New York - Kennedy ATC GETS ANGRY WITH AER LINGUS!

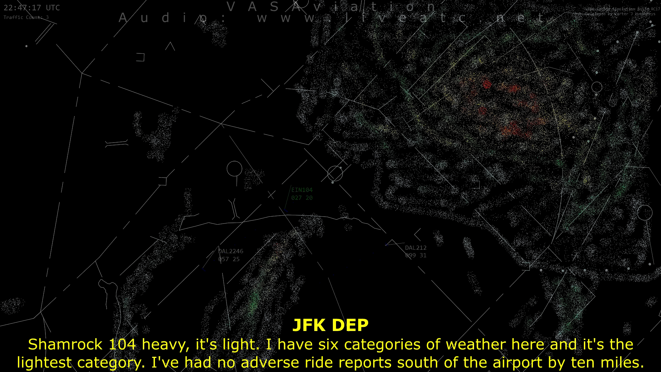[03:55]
I've had no adverse ride report south of the airport by 10 miles. Okay, so I can just go over the equipment I'm looking at and they're referring to cell.
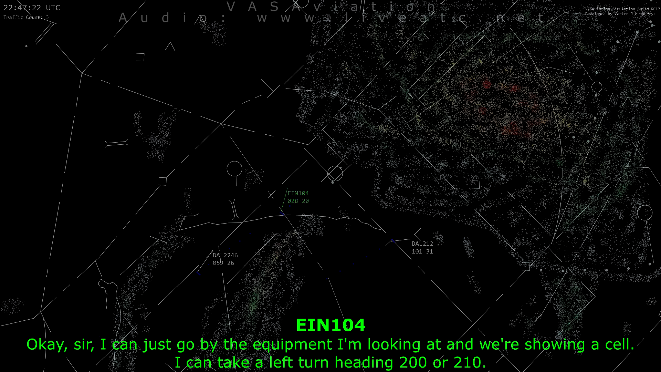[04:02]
I can take a left turn heading 200, 210. Shamrock 104 Heavy. All right. Tell me when you can turn to the left.
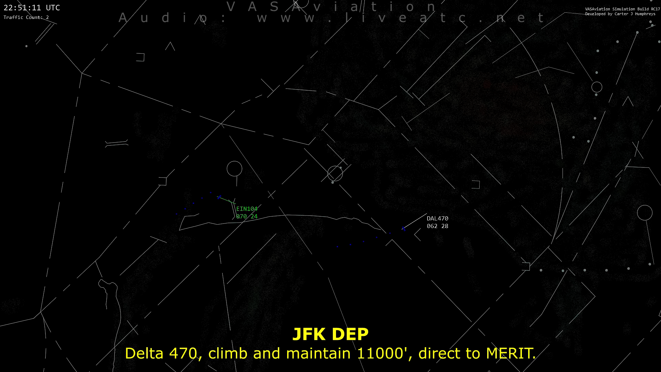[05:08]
Delta 470, climb maintain 111,000, direct and merit. 111,000, direct merit, Delta 470. Mark 104 heavy, turn right 240.
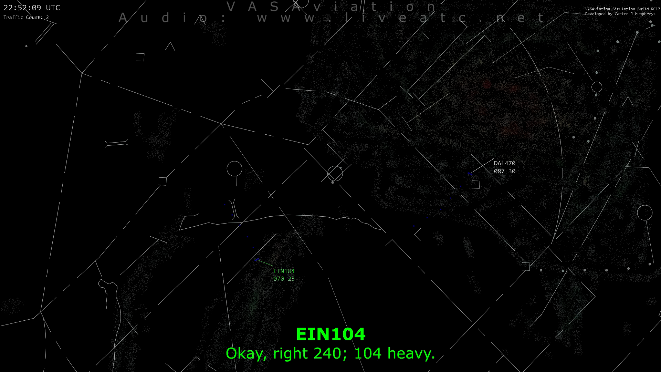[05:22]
Okay, right 2401 for you. Del 273, turn left heading 080, climb maintain 11,000. 080 and 11,000, Delta 273. Shamrock 104 heavy, turn right 350. Right 350, Shamrock 104 heavy.
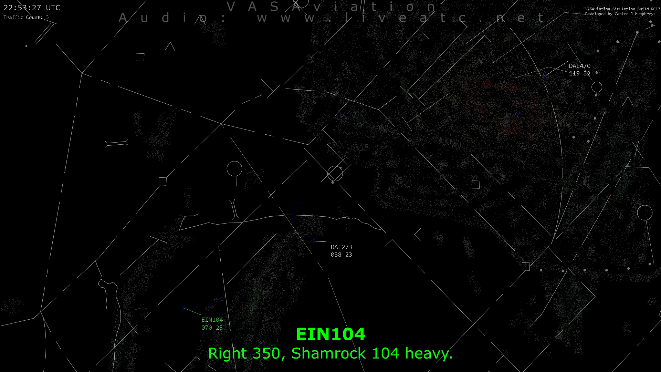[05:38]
Delta 413, turn left heading 050. Heading 050, Delta 413.
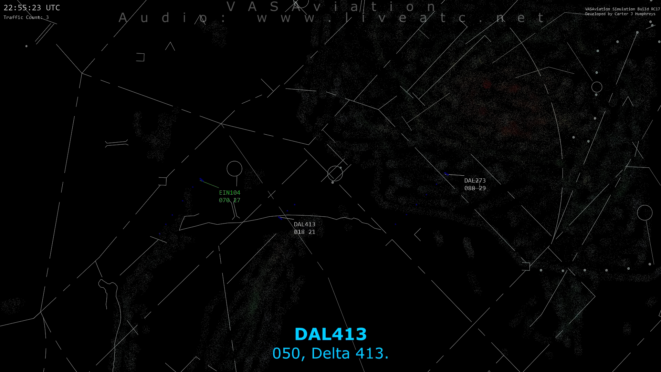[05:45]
Shamrock 104 heavy, turn right heading 150. So, do we have to take that heading? Can we not go direct to Greki?
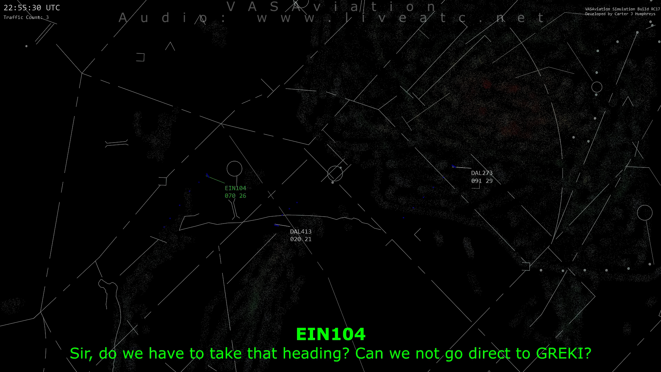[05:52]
Shamrock 104 heavy, unable to direct Greki now. You got yourself in this position here. I have a Greki off the runway.
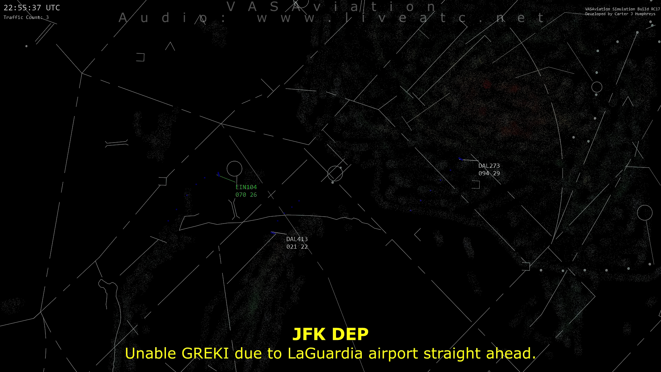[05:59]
Right turn 150, unable Greki, due to LaGuardia Airport, straight ahead. Okay, right 150, 104 heavy.
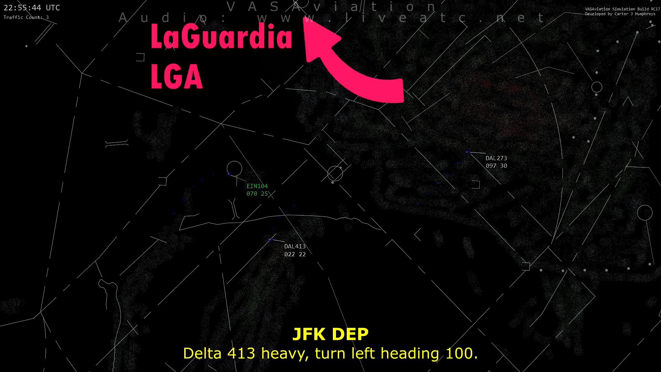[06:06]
Delta 413 heavy, turn left thing 100. Left turn to 100, Delta 413 heavy. Shamrock 104 heavy, we have to take another right turn, sir.
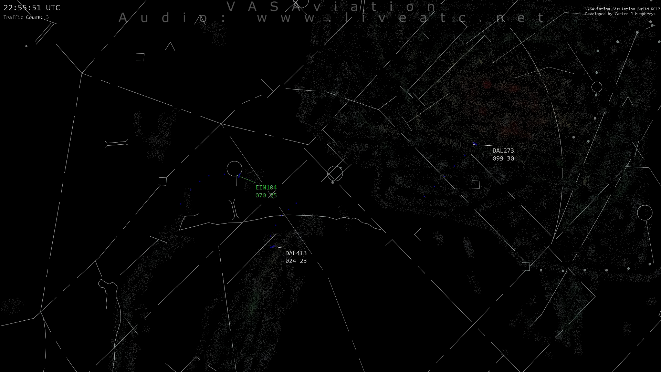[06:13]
Shamrock 104 heavy, turn right heading 260. Right 260, 104 heavy.
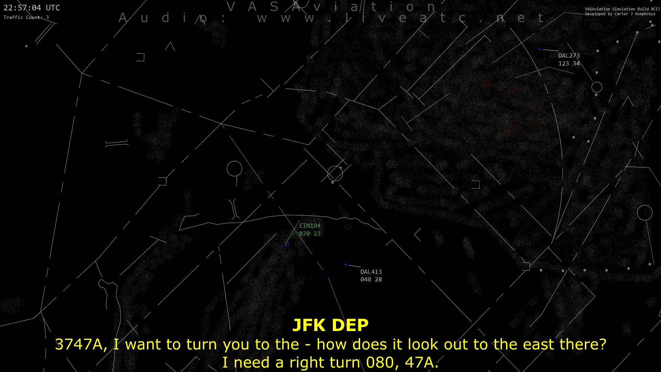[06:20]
3747 Alpha, I want to turn you to the, how's it look out to the east there? You, I need a right turn to 08047 Alpha.